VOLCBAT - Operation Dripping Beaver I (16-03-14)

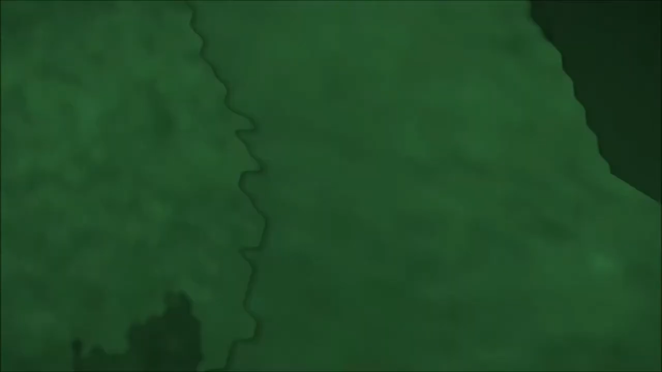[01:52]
Careful contacts close up ahead Helicopters are getting a bit active Possibly down